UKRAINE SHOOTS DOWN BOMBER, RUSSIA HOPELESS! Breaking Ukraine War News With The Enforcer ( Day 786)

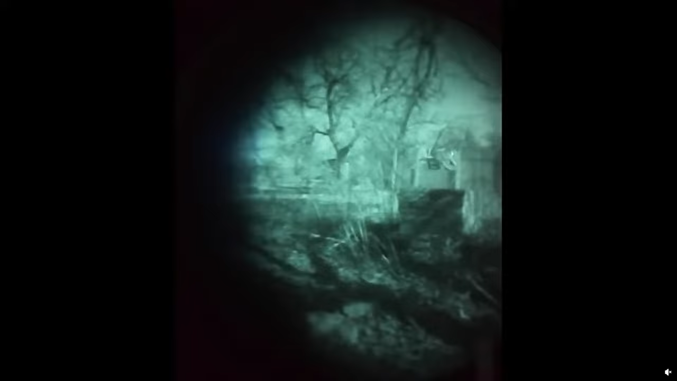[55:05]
But we can see them continuing to shine their lights off into the distance.
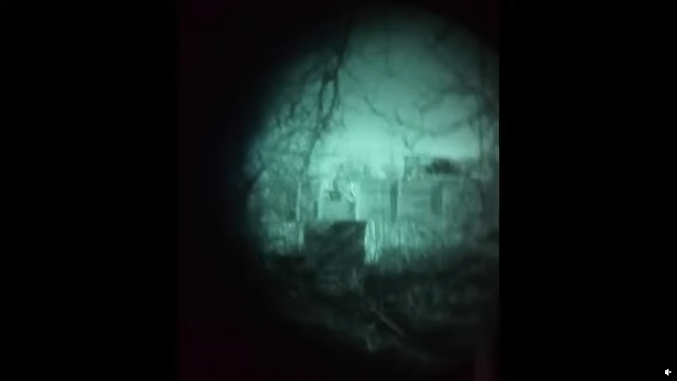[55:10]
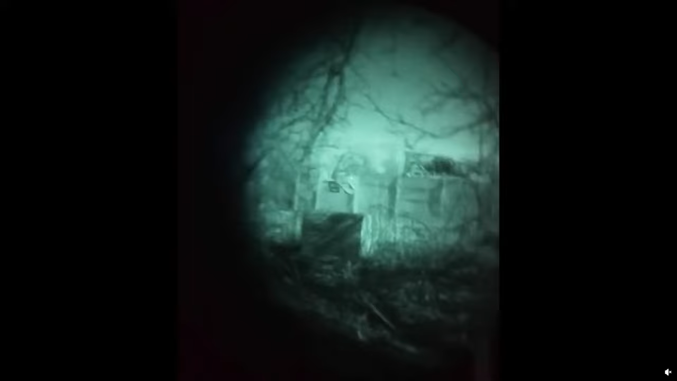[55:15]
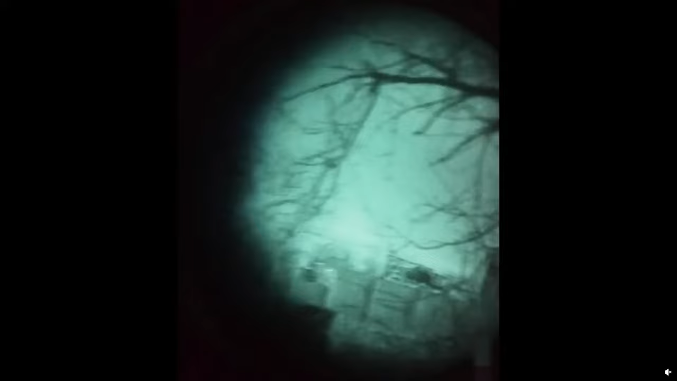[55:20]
And we see them continuing to do their thing. We can see the monocle looking up into the trees.
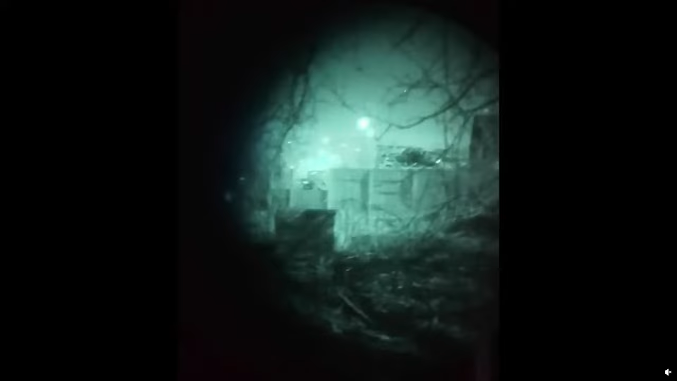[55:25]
We see him fire something and it blew up.
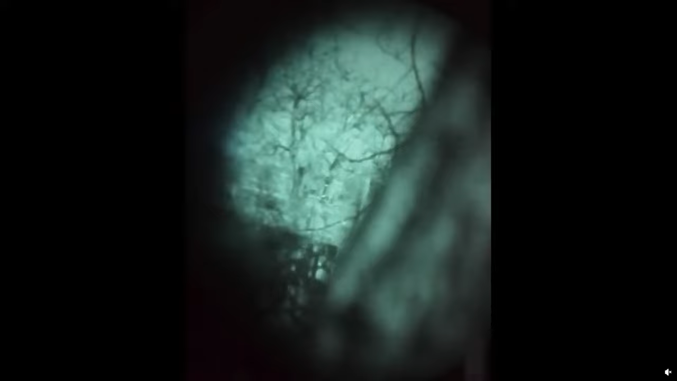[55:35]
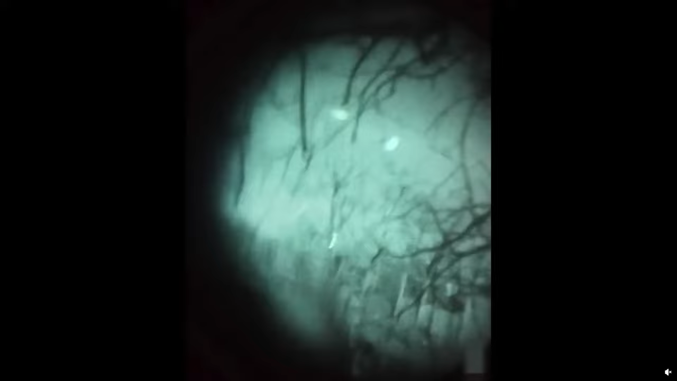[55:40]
And we see another object blowing up.
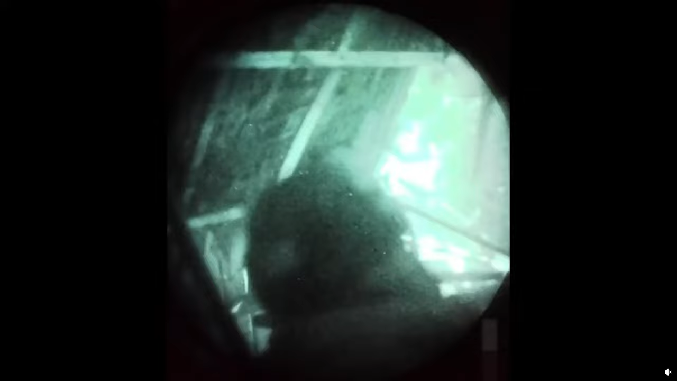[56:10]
But with that, we can see them continuing to move into this house.
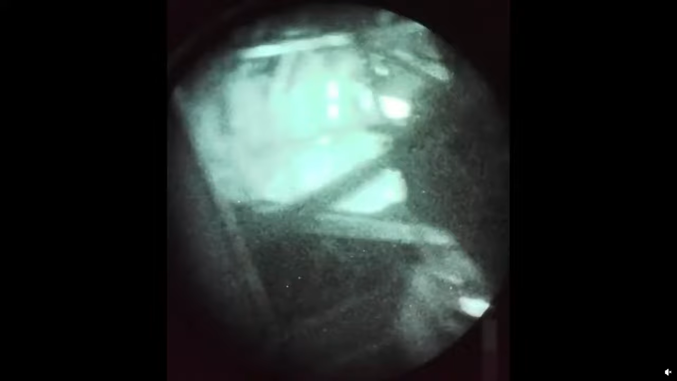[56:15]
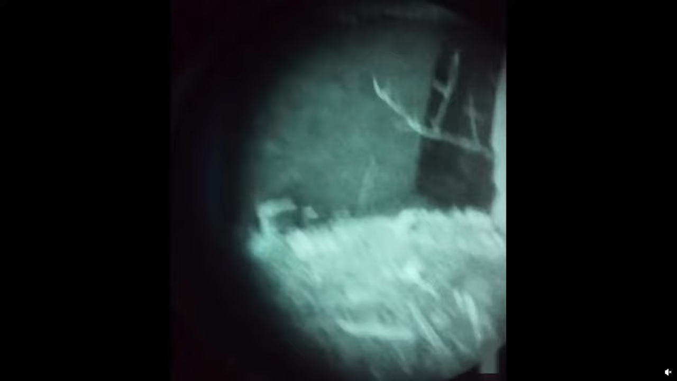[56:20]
See him looking around.
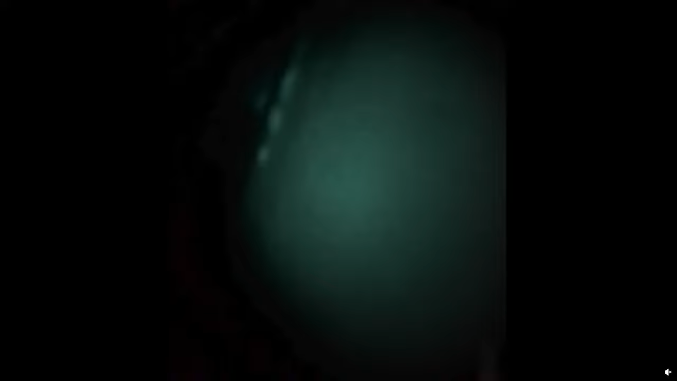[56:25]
We see him looking around a corner. Let's see if there's still music.
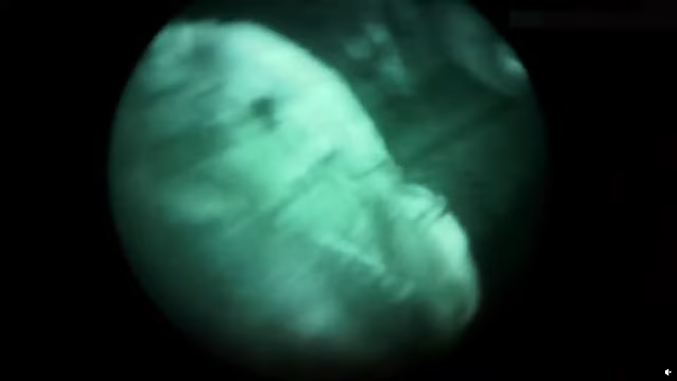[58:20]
We see them now moving back to the Bradley.
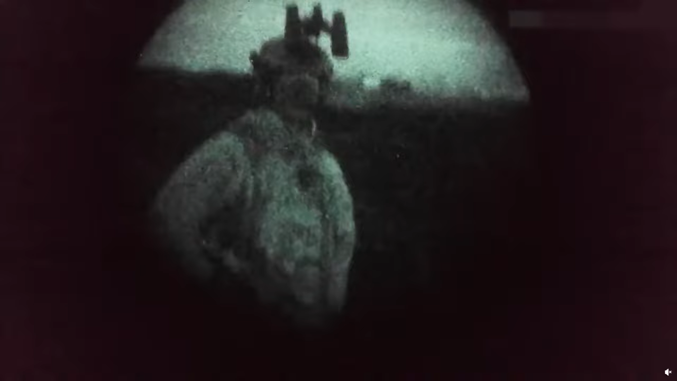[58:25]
And we see the light flooding out of the back of the Bradley.
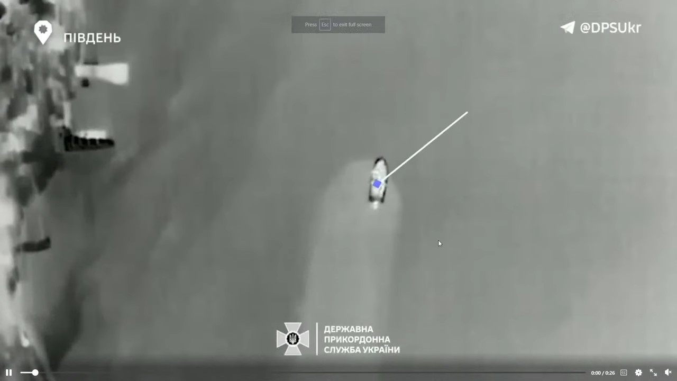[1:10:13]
There's the Russian boat, the Rossiyskiy Flota. Actually, Flotem.
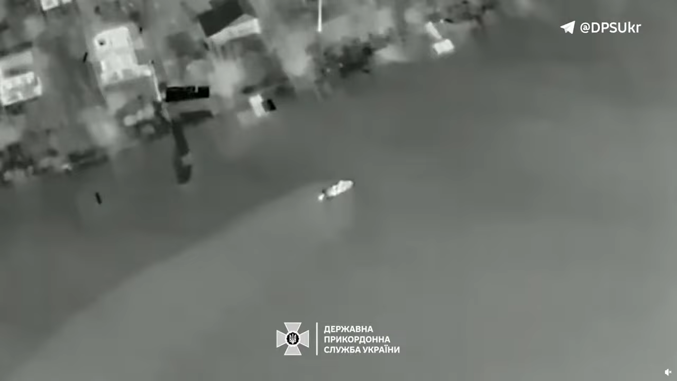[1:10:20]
Look at that, showing up on thermal, the waves and stuff.
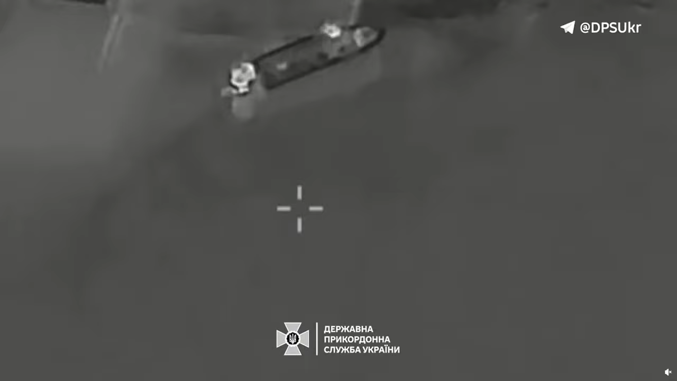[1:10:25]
It showed up like there's a little bit of a white streak. Man, that water a little warm. That water be warm.
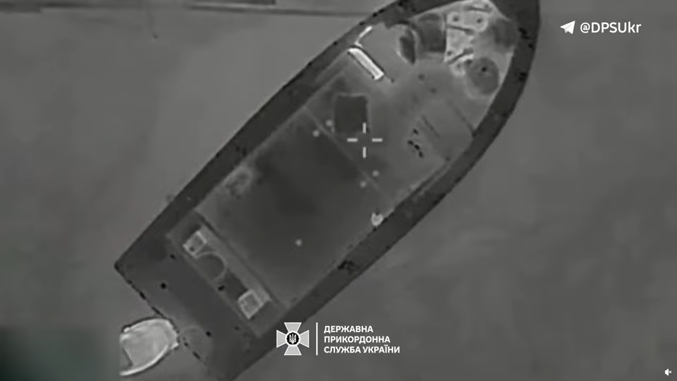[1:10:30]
And there goes the grenade, and there goes the boat. You can buy me a boat? No, we can't, because it's blown up.
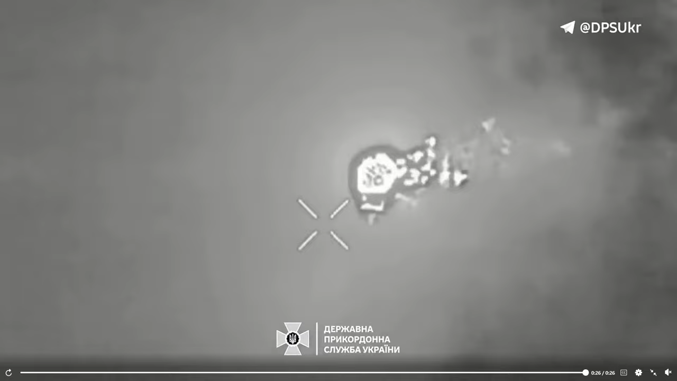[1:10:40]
You see, what happened was when the impeller passed through the H2O, the impeller created some centrifugal forces and created heat, thus thermal energy, and it created a little bit of a reaction, which was seen in the thermal goggles, also known as FLIR.